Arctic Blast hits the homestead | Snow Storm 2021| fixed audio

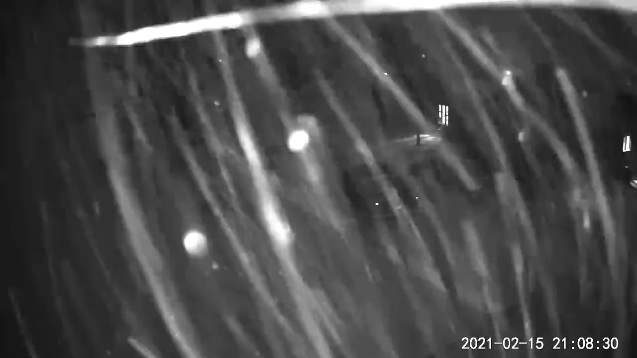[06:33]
Snow fence worked a little bit, but we got a lot of snow.